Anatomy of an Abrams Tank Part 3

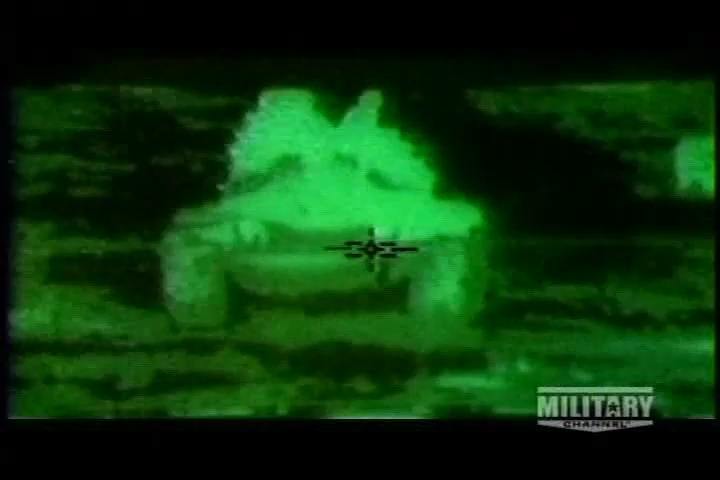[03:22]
Thermal works on a variation of heat between the object that you're looking at and its surrounding area. Either it's hotter or it's colder.